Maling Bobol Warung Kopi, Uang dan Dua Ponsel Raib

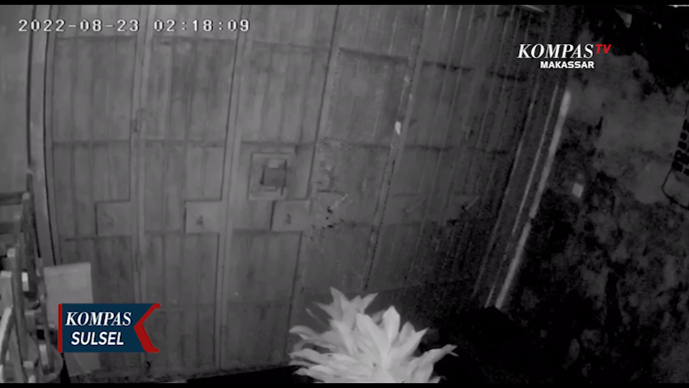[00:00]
Pelaku merusak gembok di pagar besi saat warung kopi ini telah ditutup di malam hari.
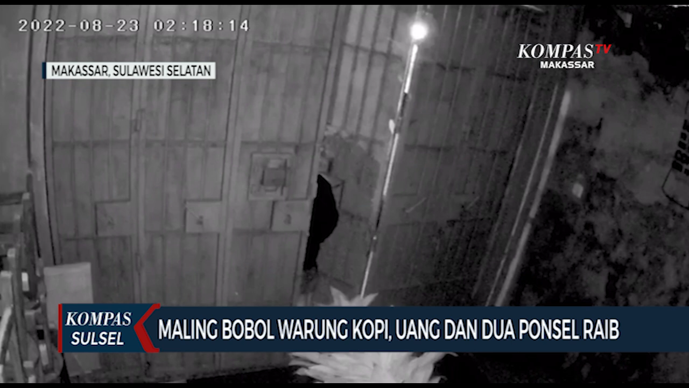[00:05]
Di dalam warung kopi pelaku berhasil membawa dua ponsel uang tunai ratusan ribu rupiah yang diambil dari Laci Kasir. Kejadian ini diketahui saat karyaan warung kopi datang dan menemukan gembok pagar telah rusak. Kejadian ini pun langsung dilaporkan ke polisi. Sementara itu polisi telah meminta keterangan sejumlah orang dan juga memeriksa hasil rekaman kamera pemantau atau CCTV.